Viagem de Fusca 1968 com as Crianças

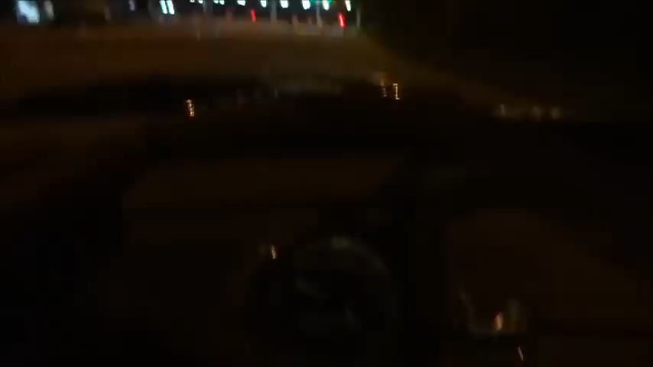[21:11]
Estamos nós De volta Cidade de Petrópolis Voltando agora então De Arial E toma mais pedágio Eita Não acaba nunca
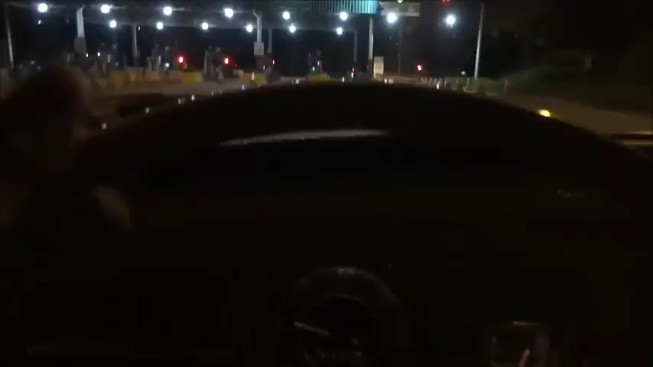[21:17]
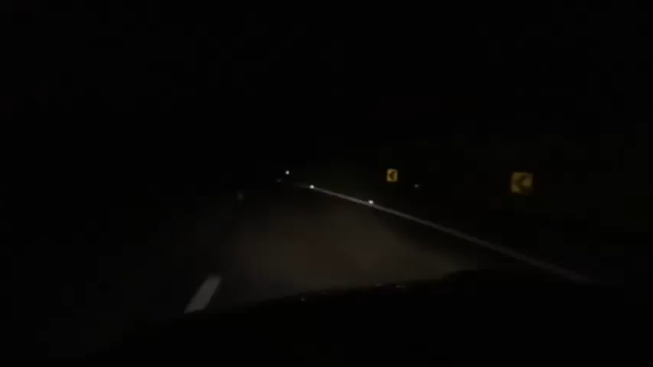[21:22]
Estamos nós No caminho de casa BR-040 Vocês estão vendo Uma coisa aí Não Tudo escuro E nós aqui Suave na nave No nosso
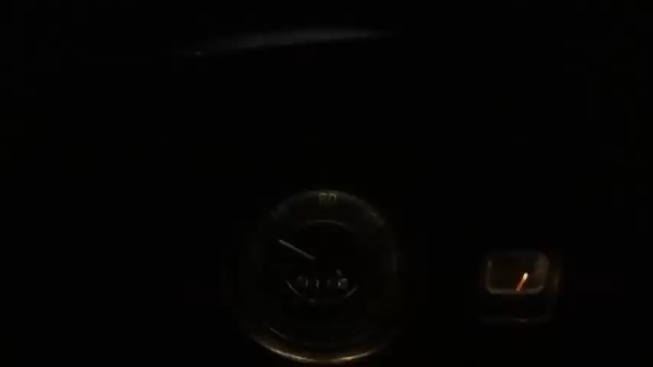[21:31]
Fusquinha A lua está bonita Tira foto A lua
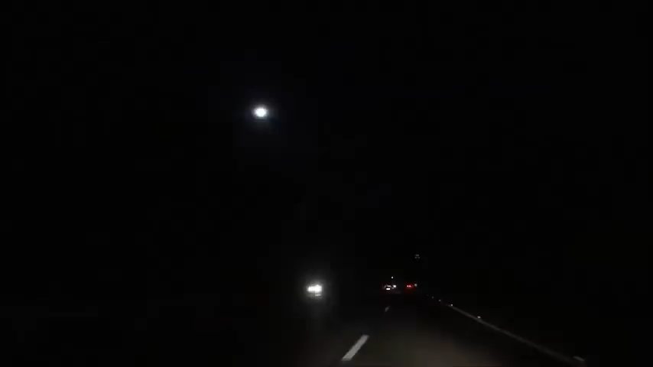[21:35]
cheia A estrada O Fusca A lua cheia O Gabi O Lucas querendo dormir Lá no banco de trás A Gabi aqui comigo Vocês estão vendo a Gabi? Pois é Conversando com a Gabi aqui Sobre comprar uma Kombi Corujinha Que pode vender o Opala Aí a gente está trocando uma ideia aqui Que a gente podia vender o Opala Opa E partir atrás do nosso